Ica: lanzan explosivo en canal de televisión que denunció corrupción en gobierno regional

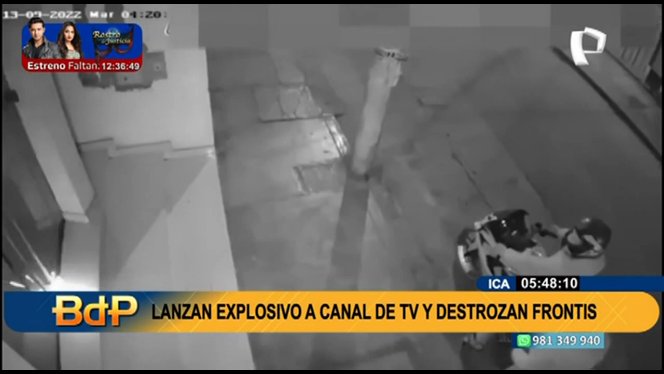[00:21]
De pronto, uno de ellos prende un explosivo y lo lanza a la puerta de este medio de comunicación, logrando que en cuestión de segundos explote ocasionando grandes daños materiales.
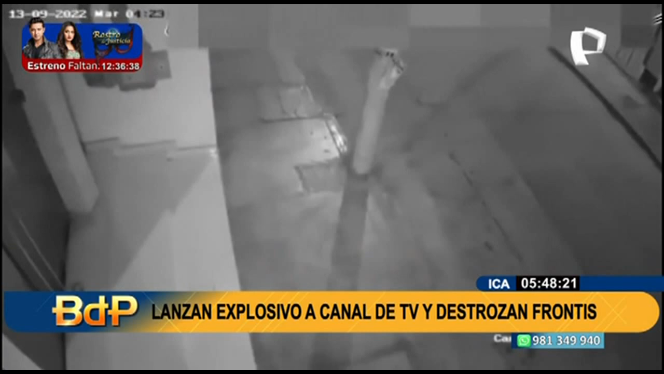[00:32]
Esta no es la primera vez que esta empresa de comunicaciones sufre este tipo de atentados por parte de los delincuentes. Tan solo dos semanas atrás, las cámaras de seguridad captaron cómo estos zampones llegan en una mototaxi para dejar un perro muerto que estaba envuelto en una bolsa.
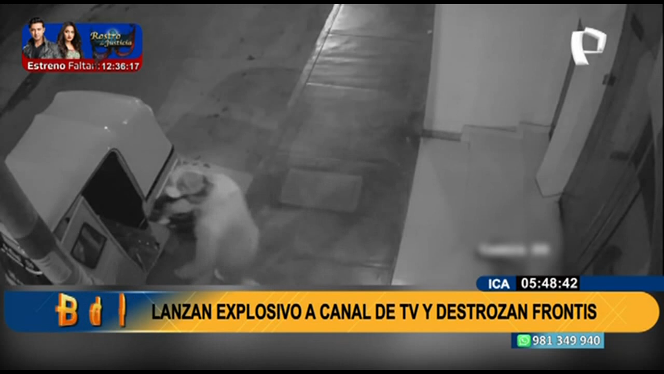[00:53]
El comunicador Gastón Medina, quien es propietario de este canal, manifestó que desde que anunciaron los actos de corrupción del gobierno regional de Ica, habrían comenzado este tipo de actos.